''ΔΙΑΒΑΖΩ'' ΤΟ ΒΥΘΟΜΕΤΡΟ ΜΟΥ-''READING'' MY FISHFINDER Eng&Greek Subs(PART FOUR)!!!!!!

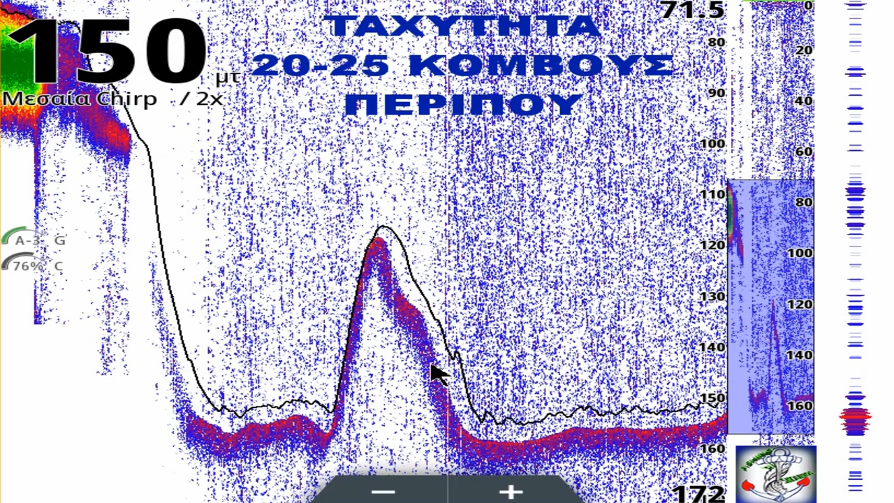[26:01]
Δηλαδή, μας βοηθάει αυτό το πράγμα. Το βλέπετε. Έβαλα το στίγμα μου, γύρισα, αμέσως ένας καινούργιος τόπος. Εδώ, πάλι το ίδιο. Αναγνώριση βυθού.
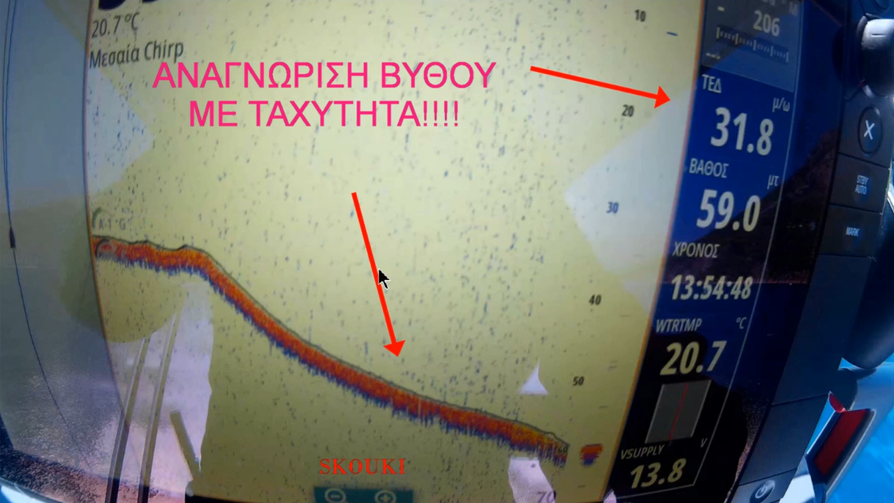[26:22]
On screen: water 20.7°C
Με 30 μίλια. Εδώ πηγαίνω με 30 μίλια, τα μέτρα είναι 50, 60, 60 μέτρα βάθος. 31 μίλια, 32 κοντά, μια χαρά. Μου βλέπει βυθό, οποιοδήποτε ανέβασμα στην πορεία θα μου το δείξει. Το ίδιο και εδώ. Εδώ θα δούμε και το βιντεάκι. Βλέπετε, πηγαίνω με 20 κόμβους πορεία. Το βάθος είναι 329 μέτρα, το βλέπετε. Και μου δείχνει κανονικά το βάθος. Έχω βάλει τον αυτόματο πιλότο και ασχολούμαι με αυτά εδώ τα πράγματα, ώστε με τη σειρά μου να τα πω σε εσάς.
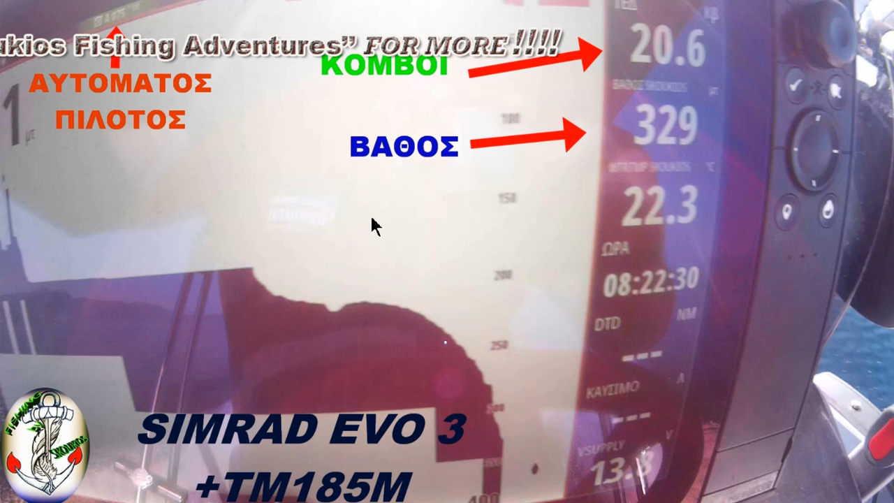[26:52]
Το βλέπετε. Τι κάνουμε τώρα.
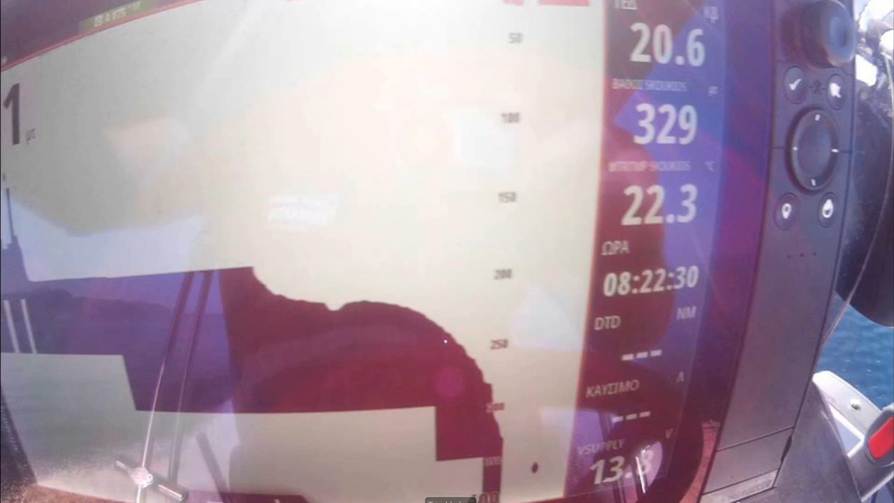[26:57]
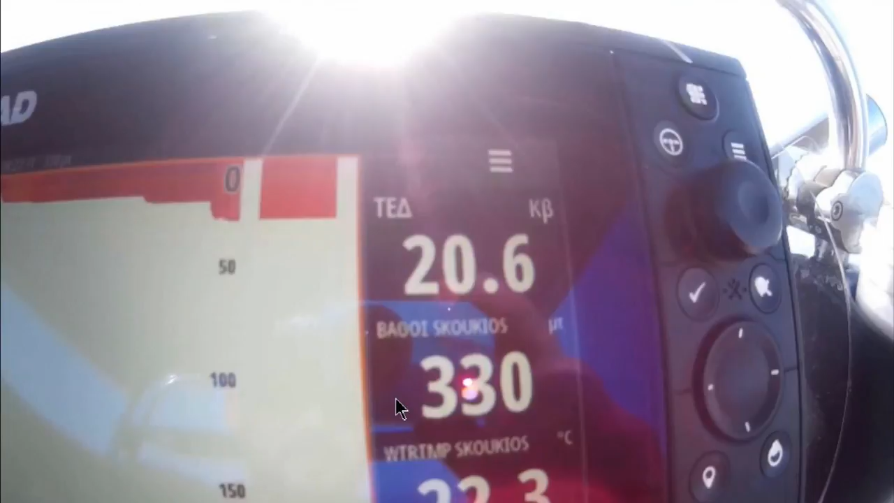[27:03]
Βλέπετε εδώ, όπως πηγαίνω, τα μέτρα μου,
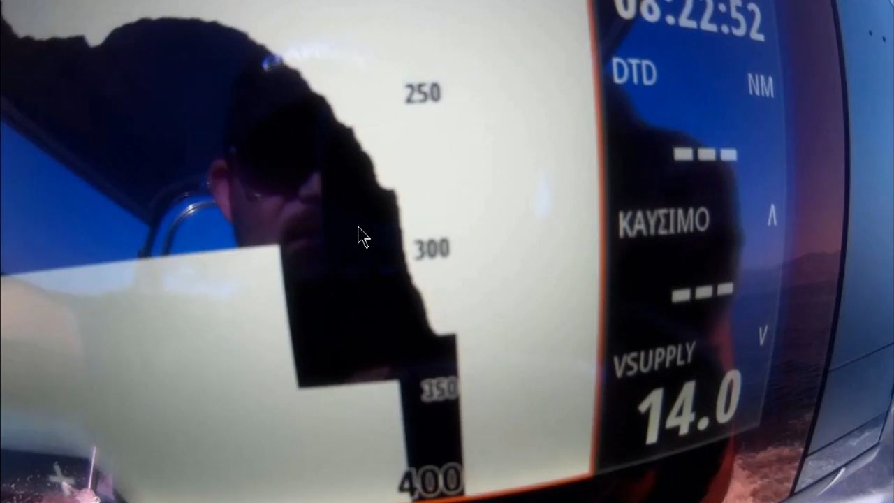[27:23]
340 μέτρα βάθος, και βλέπουμε κανονικά τον βυθό. Οποιοδήποτε ανέβασμα στον δρόμο θα μας το δείξει.
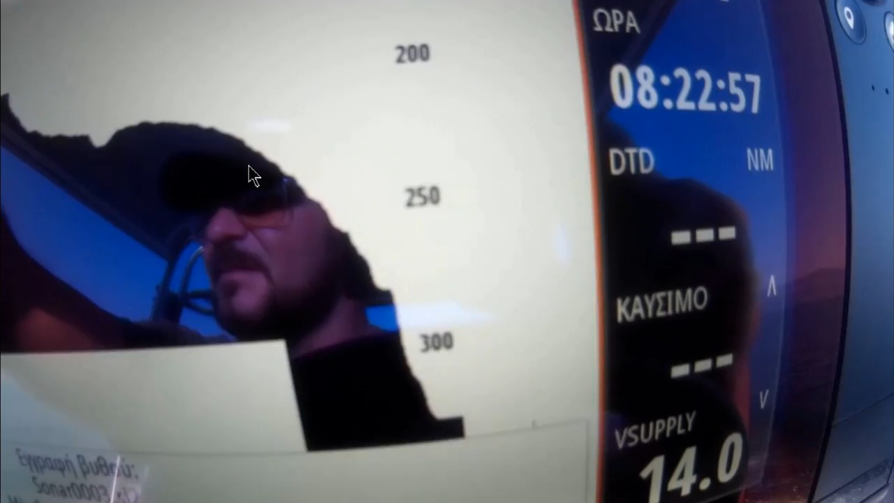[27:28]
Βλέπετε και μόνοι σας.
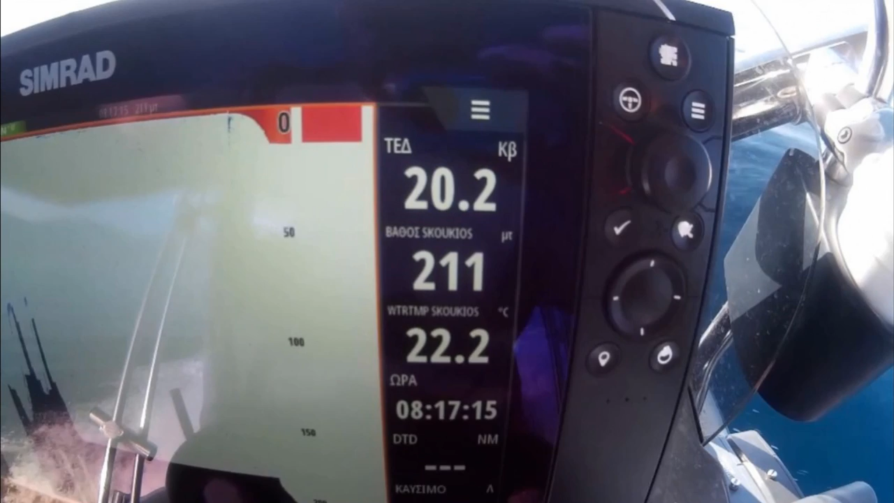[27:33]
On screen: water 22.2°C
Το επόμενο βιντεάκι που μπήκε,
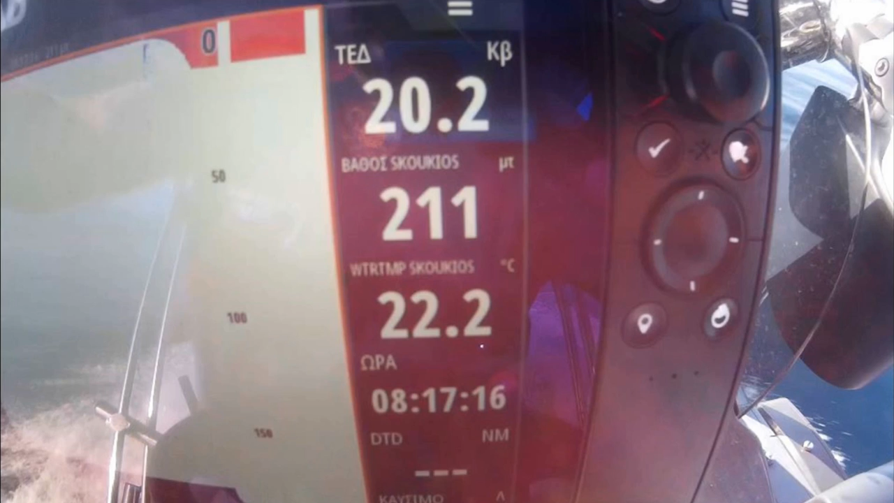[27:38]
On screen: depth 211 m, water 22.2°C, speed 20.2 kn
θα ήθελα να σας πω κάτι σημαντικό και ίσως να το δοκιμάσετε. Παρακολουθήστε εδώ. Βλέπετε, ενώ έχω τσίρπε στη τύρα, τελικά, παιδιά, μετά από δοκιμές, όταν έχουμε μία προσαρμοσμένη συχνότητα, βλέπετε, εγώ έχω βάλει την 83. Λοιπόν, το ίδιο είχα κάνει και πριν. Μετά από δοκιμές, είδα ότι όταν έχω μία προσαρμοσμένη συχνότητα στην πορεία μου,
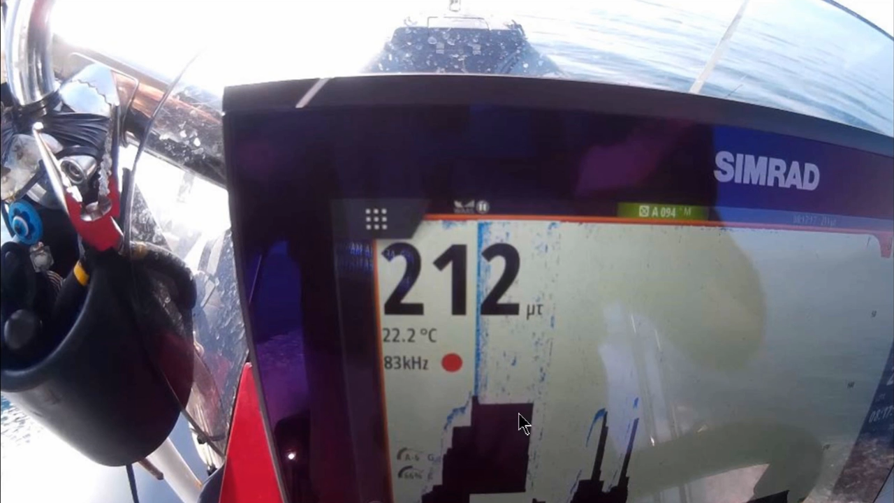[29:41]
Δεν γίνεται να ψαρεύουμε και να έχουμε κύληση οθόνης στο κανονικό και να πηγαίνουμε με 20 κόμβους και να έχουμε την κύληση οθόνης πάλι στο κανονικό. Δεύτερον, λοιπόν, πειράζουμε την κύληση οθόνης. Και τρίτον, αν έχει το μηχάνημά μας, βάζουμε χρώμα βυθού, γιατί μας βοηθάει στο μάτι πολύ καλύτερα να βρίσκουμε τυχόν σηκώματα.
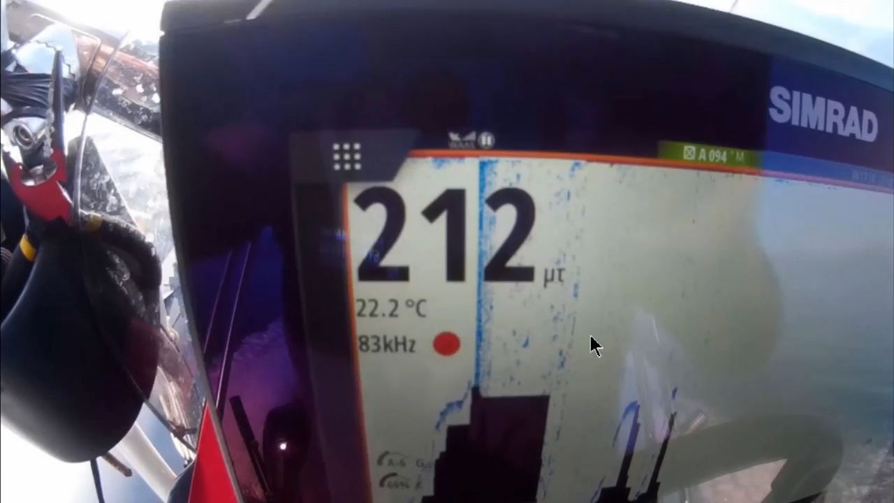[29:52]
On screen: water 22.2°C
Ορίστε, κοιτάξτε και μόνοι σας, μια πεντακάθαρη εικόνα στα 212, το βλέπετε,
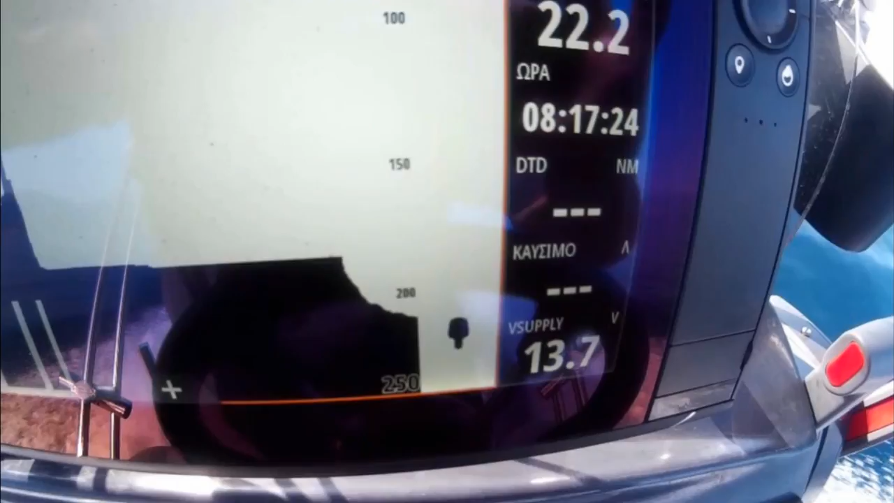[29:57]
με 20 κόμβους, πηγαίνω πορεία κανονικά και λειτουργούν ώρα ρολόι.
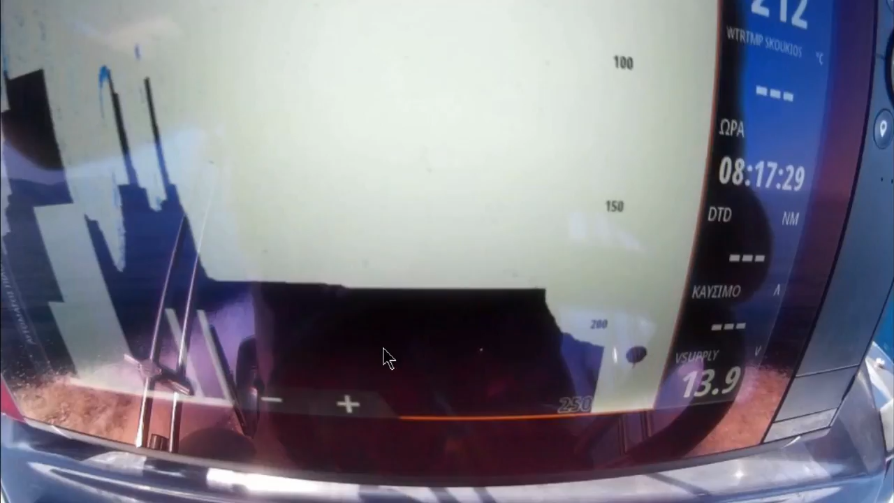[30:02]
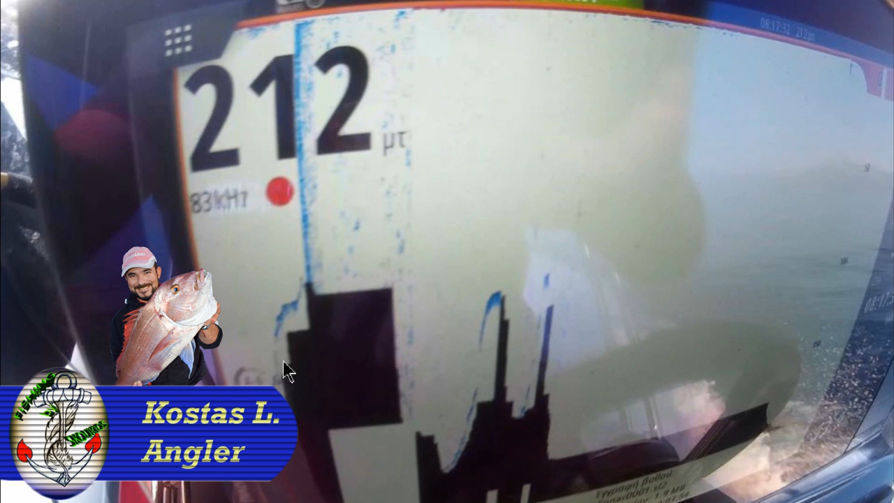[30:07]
Εδώ είναι οι δοκιμές που έκανα για να σας τις δείξω και όλα σε αυτό το βιντεάκι. Βλέπετε, έκανα διάφορες δοκιμές με την κύληση οθόνης. Πότε έβαζα γρήγορη, πότε σιγανή, πότε λίγη. Όταν έβαζα λίγη, κοιτάξτε εδώ τι μου βγάζε.
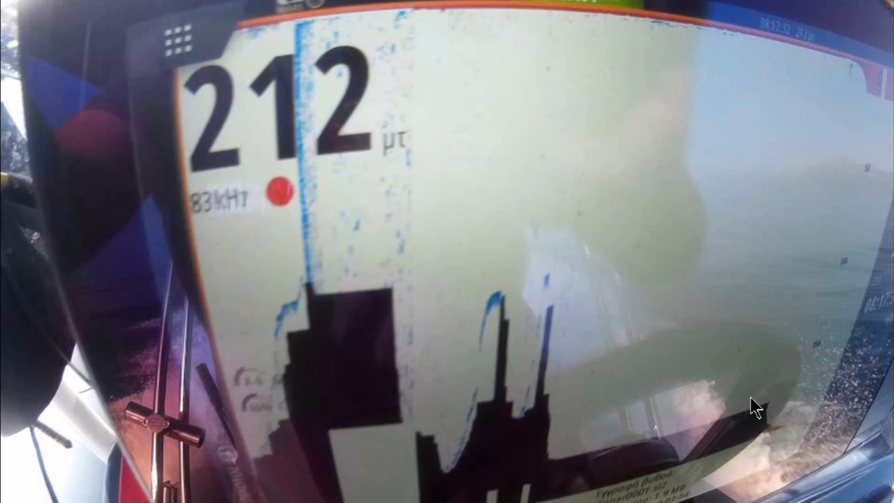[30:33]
Δεν μου βγάζε όμορφα τα σηκώματα, μου τα βγάζε πολύ λίγο. Ενώ όταν έβαζα γρήγορη, μου τα βγάζε κανονικά. Δηλαδή, βλέπετε, ένα τυχόν σήκωμα θα μου το δείξει με 20 κόμβους. Μην περιμένουμε το βυθόμετρο να κάνει θαύματα από μόνο του. Λοιπόν, αυτά είχα να σας πω. Ελπίζω να βοήθησα. Ελπίζω να βγει και κάτι καλό μέσα από αυτό το βίντεο. Θα ήθελα να μου κάνετε, όποιος θέλει, ό,τι ερώτηση θέλει, ώστε να τον βοηθήσω. Αν ξέρω, π.χ. κάποιοι φίλοι μου είπανε, και το οποίο θα κάνω στο επόμενο βιντεάκι, τις ρυθμίσεις που βάζω στο βυθόμετρό μου.